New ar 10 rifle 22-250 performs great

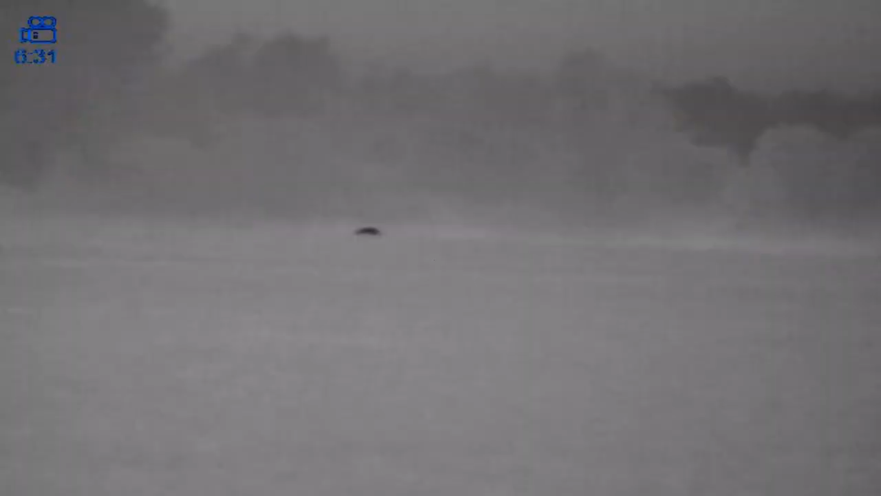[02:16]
Spotted this big male coyote here with the thermal scanner.
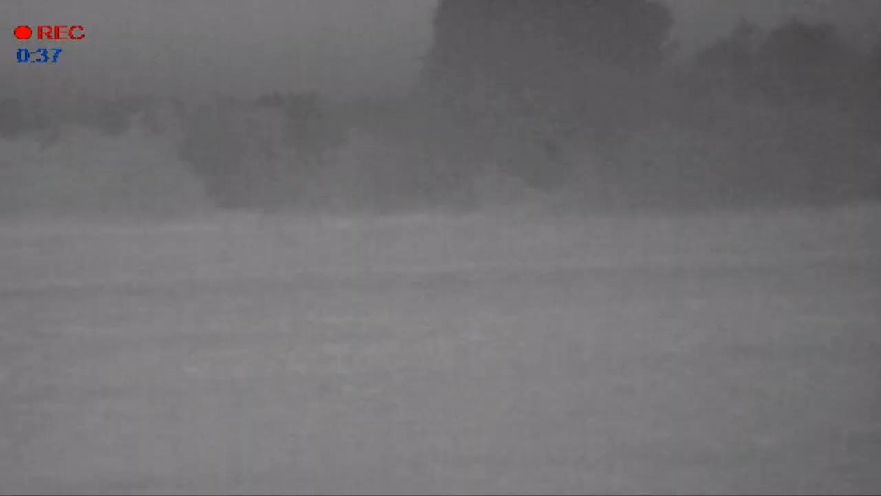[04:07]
You know, didn't make a lot of noise, did some scanning.
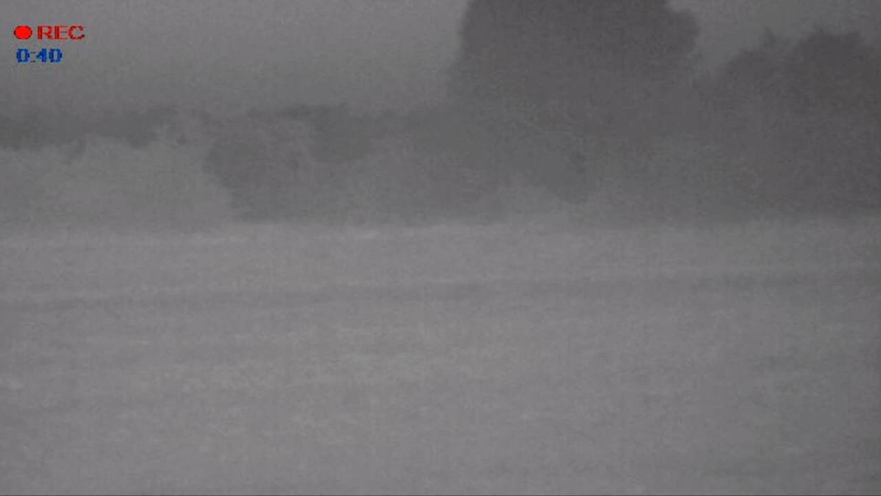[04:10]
We set up, started out with pup vocals, did some howls, did some, you know,
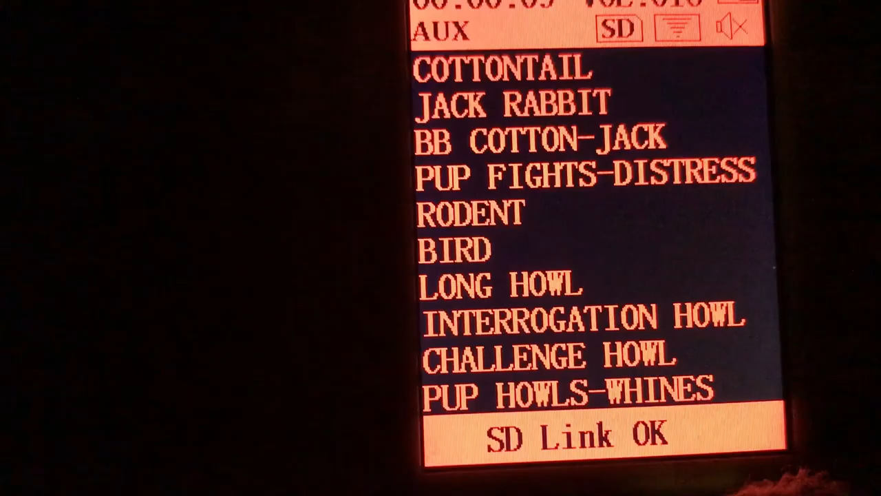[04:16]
mom and pup howls, and just gradually worked our way into some sounds. Didn't really go to distress.
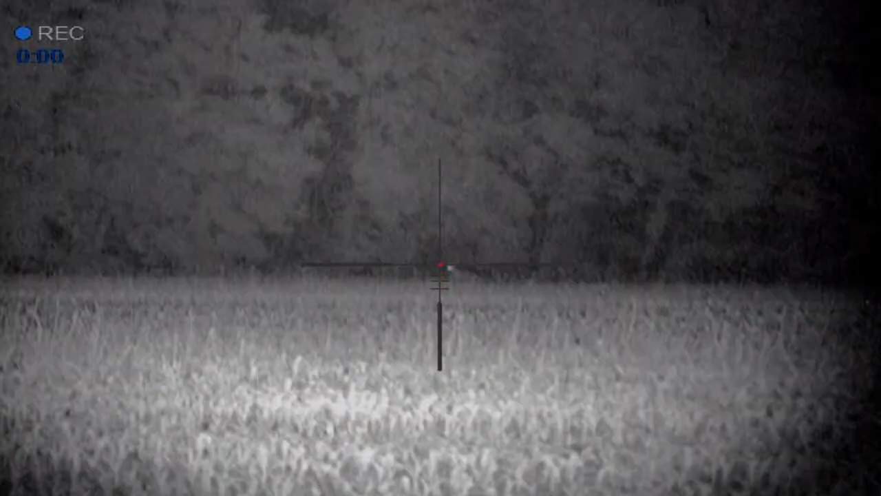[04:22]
Ended up seeing a couple check up in different directions. They gave us a run around.
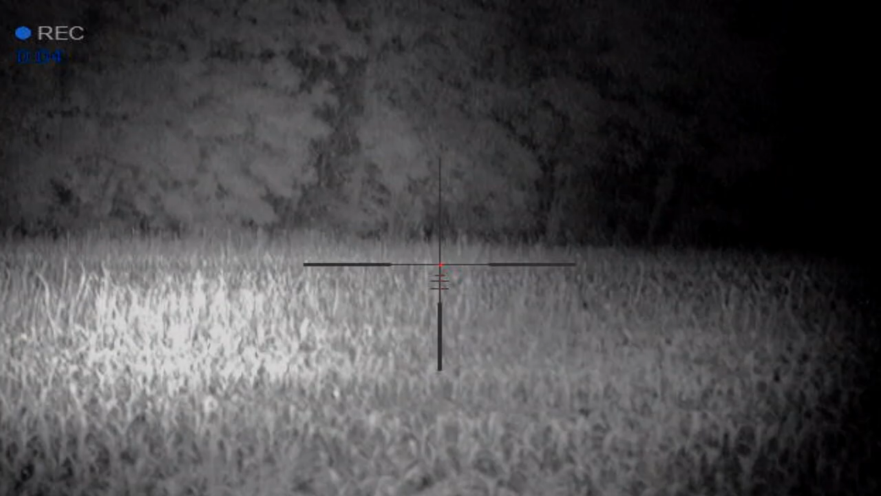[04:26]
One of them ended up coming up by, I guess it was in front of us, because that's technically behind us.
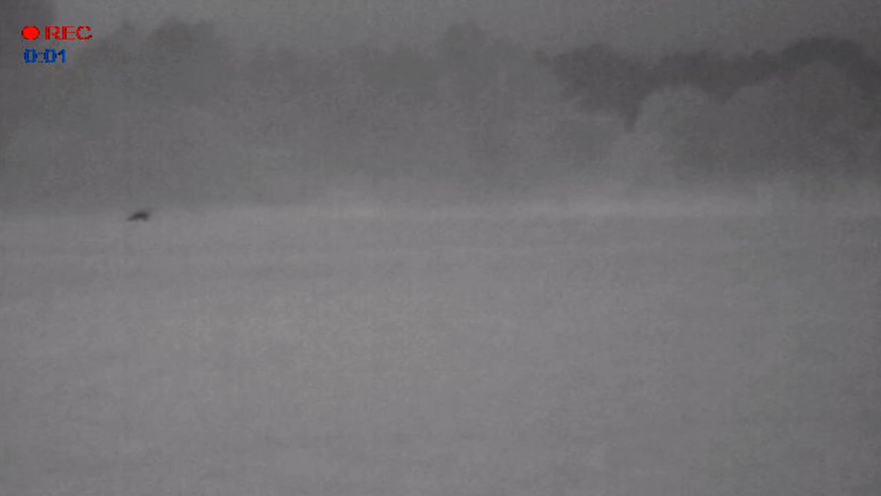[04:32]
And Tommy fired off a round.
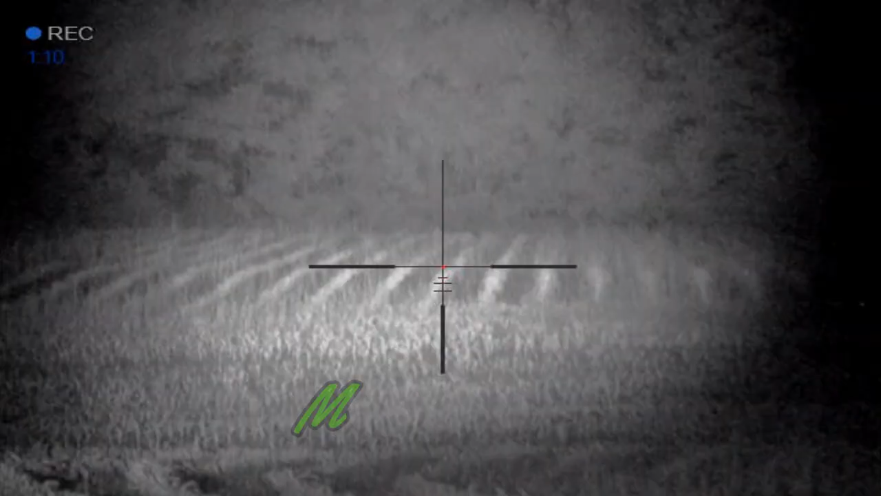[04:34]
We're going to look for it a little bit here and see if he hit it, because it jumped straight up, looked like he hit it.
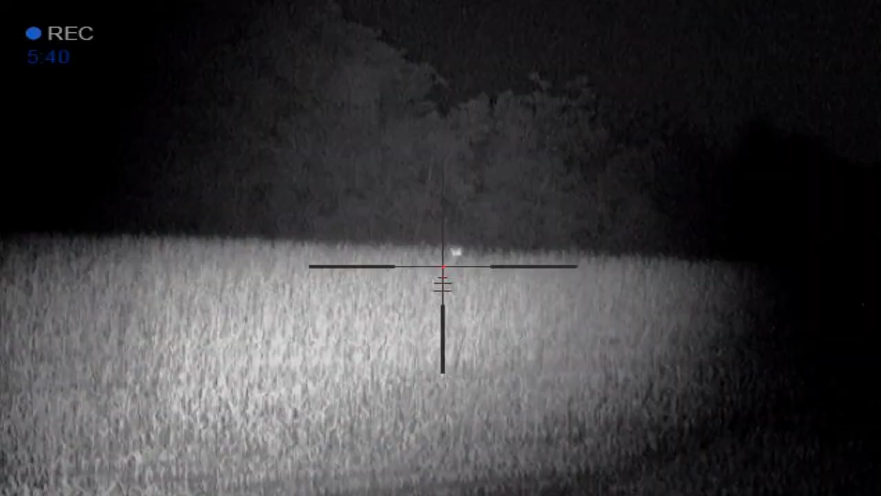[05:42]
I seen him go over the hill, but that's the last I seen of him in the thermal.
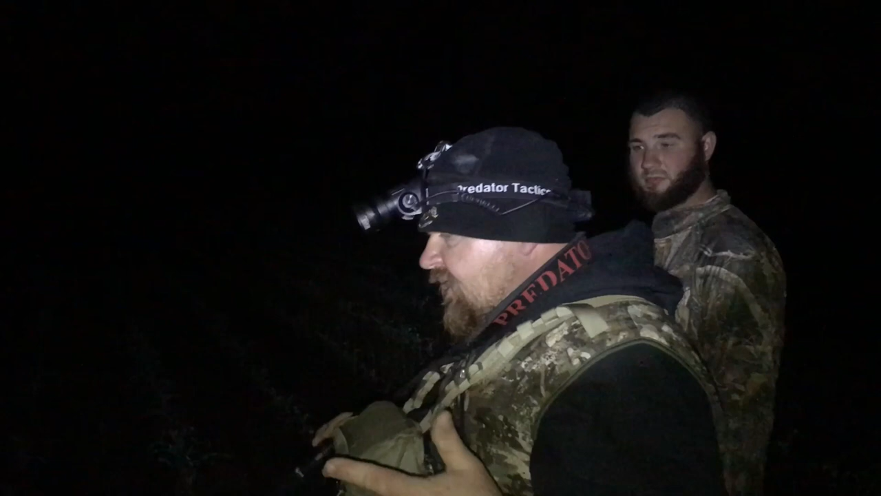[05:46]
And I told Tommy and him, I said, we're going to have to walk out there because, you know, he may just be over there. I can't tell. As soon as I got up here, I seen a little speck of black, and turned out to be a big old blob of black, which is what we want, like on black hot.
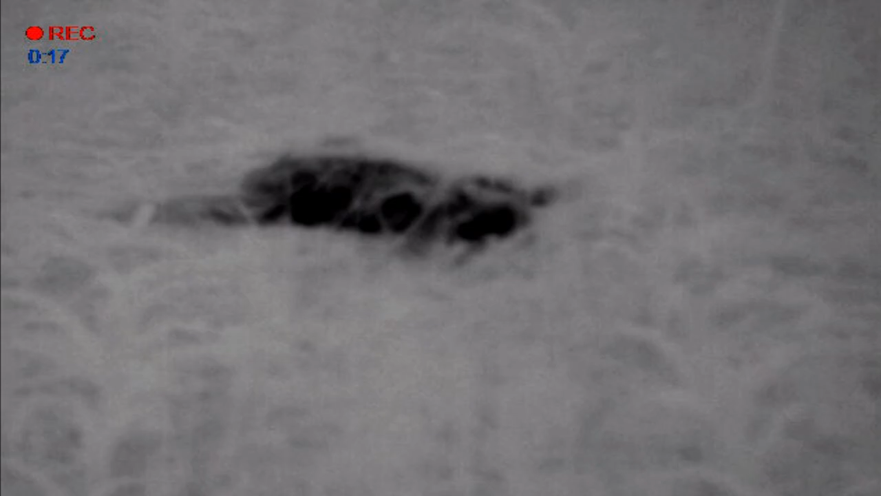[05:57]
There he lays. Check him out.